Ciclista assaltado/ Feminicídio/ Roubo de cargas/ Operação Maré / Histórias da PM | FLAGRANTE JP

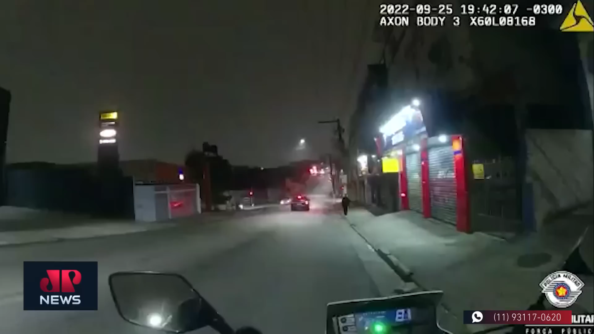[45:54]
A câmera acoplada no uniforme do policial militar flagra o momento em que o criminoso anda pela calçada e é abordado pela equipe da Rocan.